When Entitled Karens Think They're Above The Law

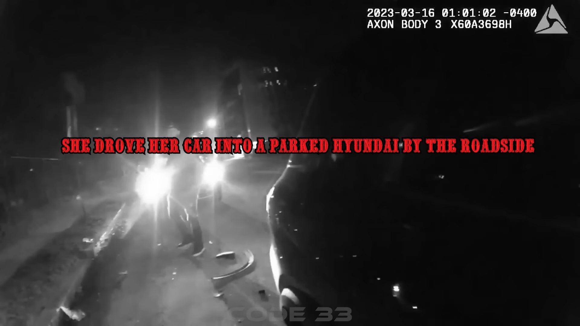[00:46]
She drove her car into a parked Hyundai by the roadside.
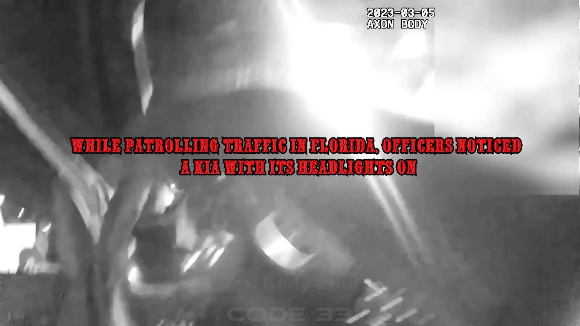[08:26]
While patrolling traffic in Florida, officers noticed a Kia with its headlights on.
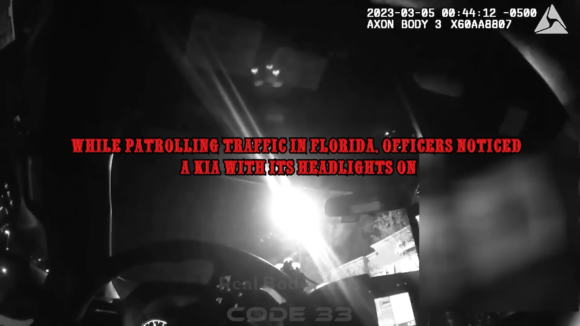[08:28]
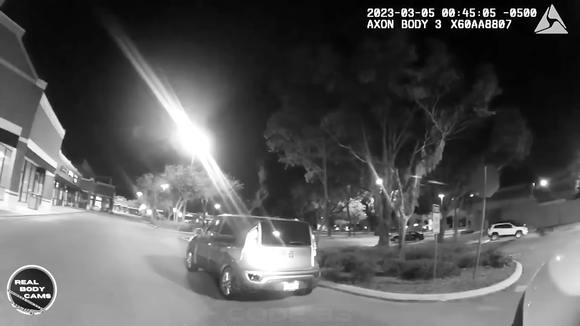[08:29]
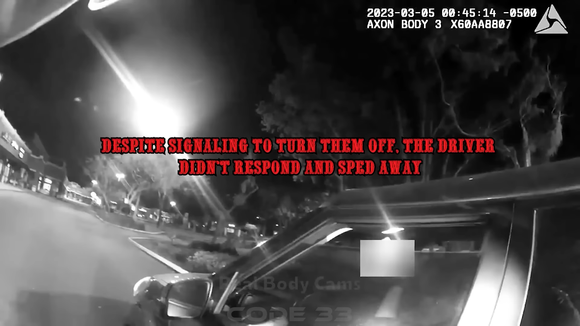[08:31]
Despite signaling to turn them off, the driver didn't respond and sped away. After trailing and stopping the car, the police conducted a traffic stop. Go on, Sergeant Brian, along with the police department. You let your window down for me.
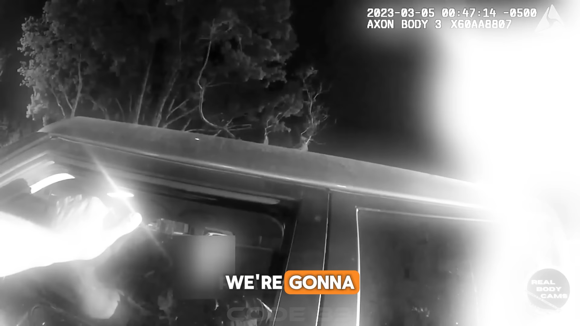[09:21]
The obedient female driver remained in the car and ignored the police's request to step out. After several orders and warnings of breaking the car window, the woman still didn't comply. Vehicle now. Excuse me, can I get a second so step I can roll out the window?
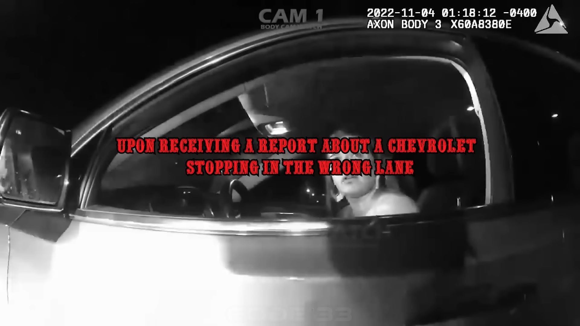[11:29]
Upon receiving a report about a Chevrolet stopping in the wrong lane, the police quickly arrived at the scene. Can you put the car in park and turn it off, please? Yeah, of course.